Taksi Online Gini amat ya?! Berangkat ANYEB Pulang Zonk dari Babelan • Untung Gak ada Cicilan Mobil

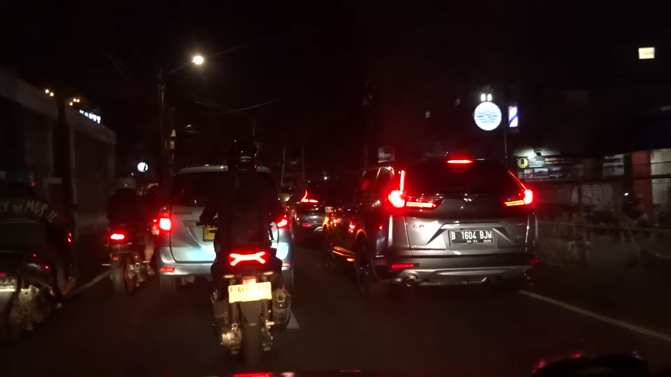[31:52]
Ini Kemanggisan Raya, coba kalau nggak lewat SMA 78 tadi, waduh, masih kejebak di belakang.
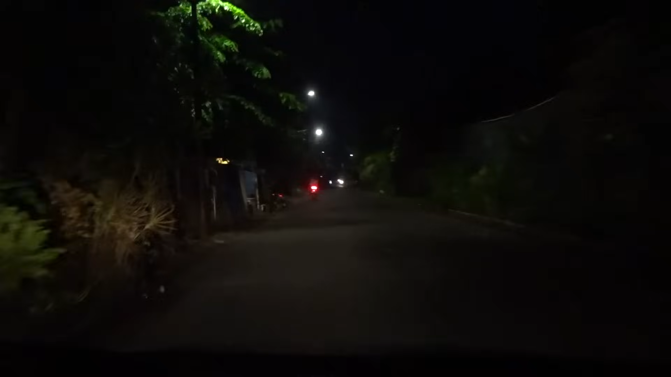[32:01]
Oke ya, udah deket nih, 250 meter lagi nyampe.
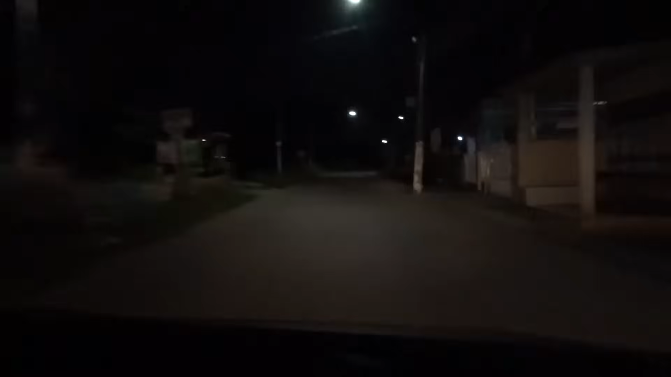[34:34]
OMG, daerah sini sepi banget ya. Horor.
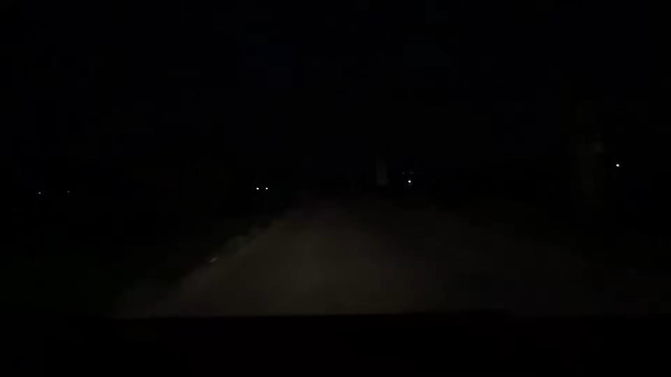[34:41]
Ini padahal baru jam 9, sepi banget ini. Wah, bener-bener nih ngeri coy, ini Babelan senggol dong.
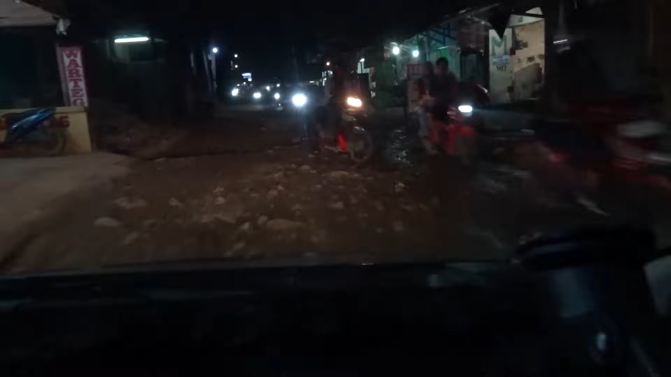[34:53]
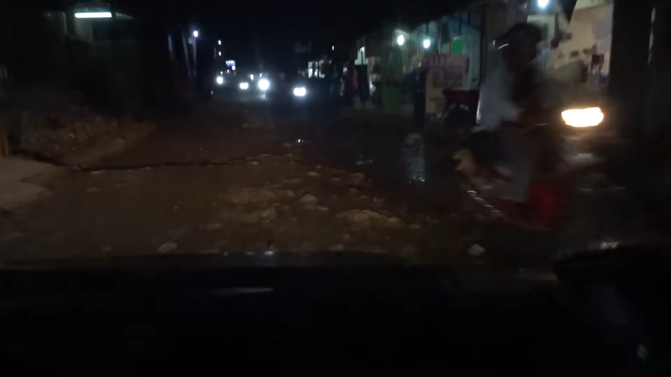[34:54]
Aduh. Ini jalanannya, ampun dah. Gimana ini? Aduh, masih jauh ya, 20 km lagi nih.
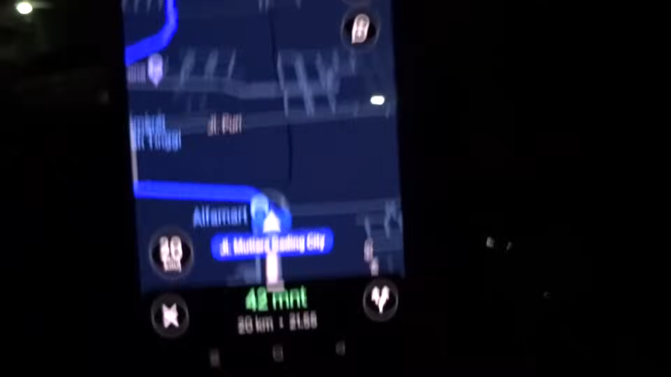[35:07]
Posisi sekarang di Mutiara Gading City. Oke, sekarang sudah sampai Summarecon Crown.
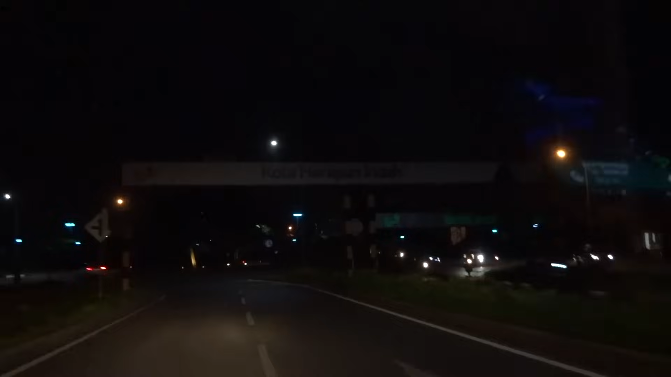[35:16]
Nah, ini udah nyampe Kota Harapan Indah ya. Masih zong. Belum dapat orderan lagi nih.
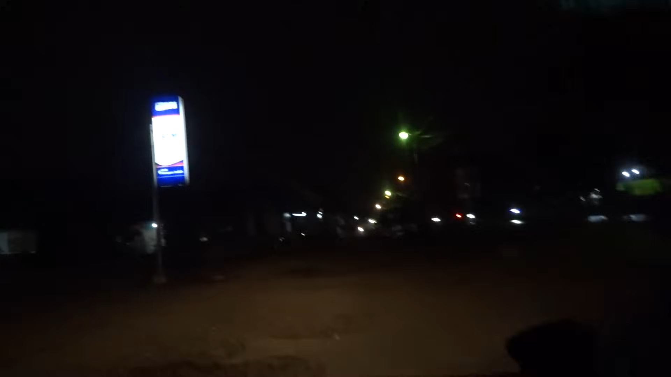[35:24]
Ini saya mau beli nasi bebek dulu kali ya. Tuh nasi bebek tuh, mantap tuh.
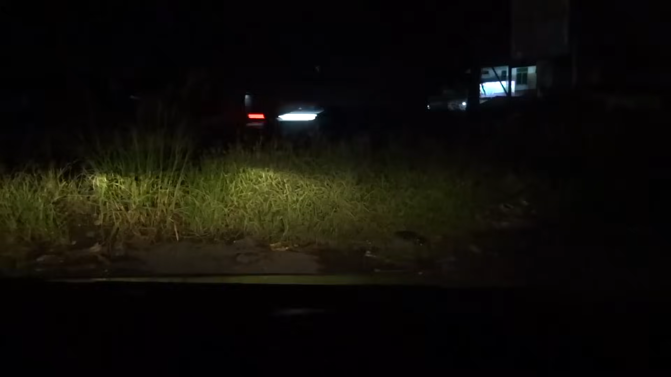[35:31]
Parkir sini deh. Oke. Pinggirin sini.
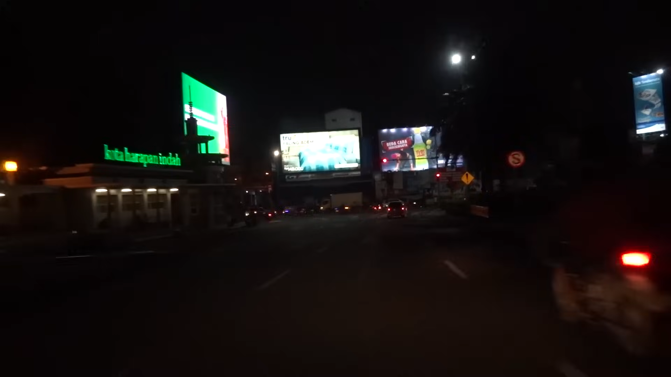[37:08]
Nah ini sekarang sudah sampai pintu gerbangnya Harapan Indah. Ya ini masih menyusuri pinggiran BKT. Zong, belum ada orderan.
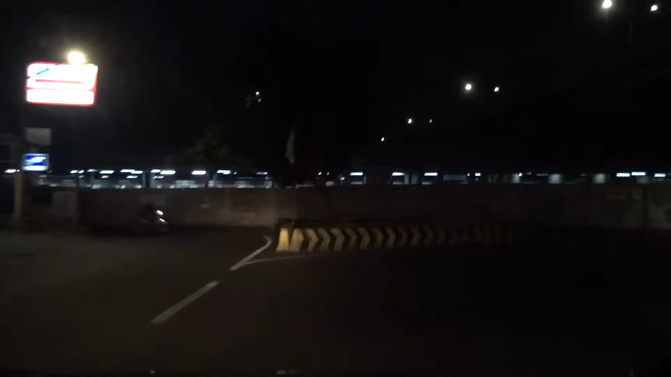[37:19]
Ini sekarang di stasiun Cakung.
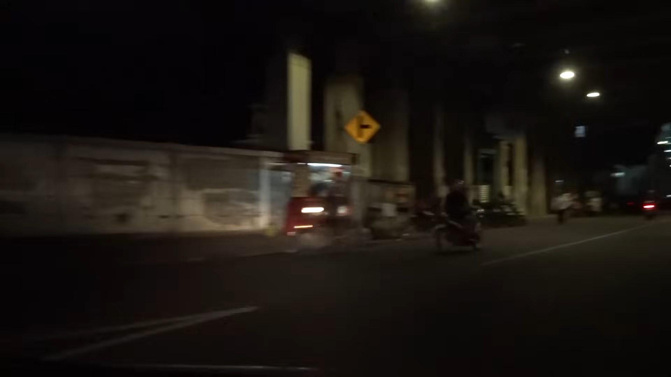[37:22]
Stasiun Cakung nih. Zong, masih belum ada orderan. Gerimis ya.
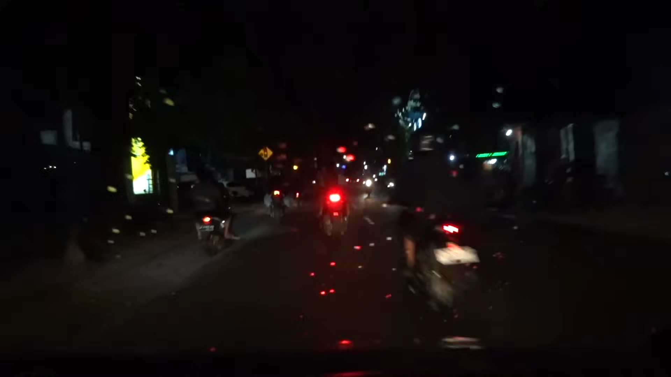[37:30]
Posisi di Pahlawan Revolusi Klender. Masih zong nih, gimana dong?